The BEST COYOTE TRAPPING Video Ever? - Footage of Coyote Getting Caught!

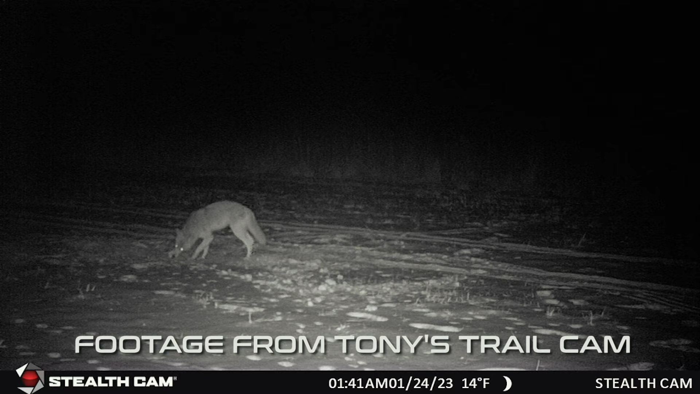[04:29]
Look at all the bugs on his back.
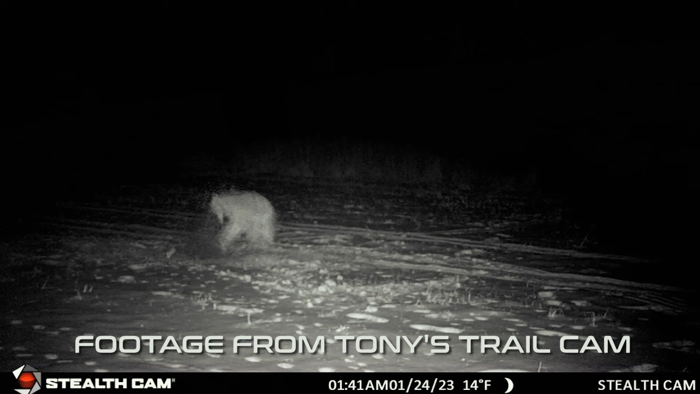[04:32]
Yeah, I see that. He's got no hair in the middle there. Well, it's starting to get...